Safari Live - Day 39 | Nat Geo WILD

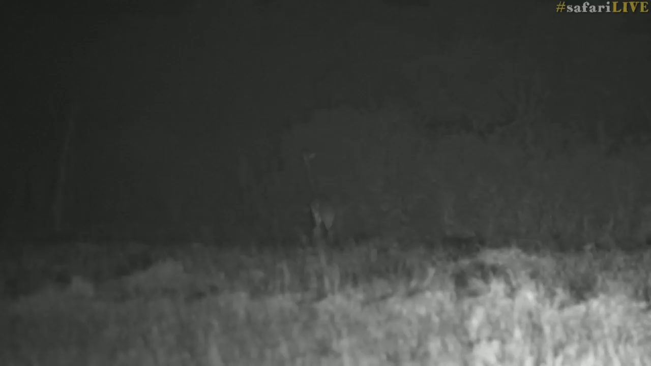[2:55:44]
And now the giraffe is going to disappear into the forest. Tomorrow morning, first thing, we'll be back in that area. Try to get a positive ID on the female and maybe we'll get a slightly better glimpse of those cubs in tomorrow morning's early golden light. Now, the Mara is turning out to be a most spectacular part of the world for little cubs.